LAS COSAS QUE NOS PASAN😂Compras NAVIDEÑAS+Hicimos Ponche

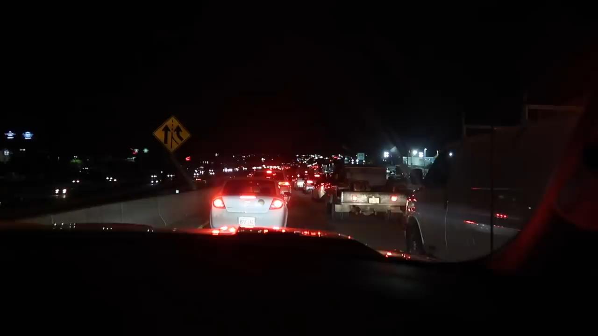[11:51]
15, pero está un poquito más retirado, y es que los domingos no hay nada de tráfico, los domingos está libre, pero pues ahorita entre semana, miren cómo está, bien lleno, no, pues ya ni modo, venimos llegando ya aquí a Walmart amigos, ya van a dar las 10 de la noche,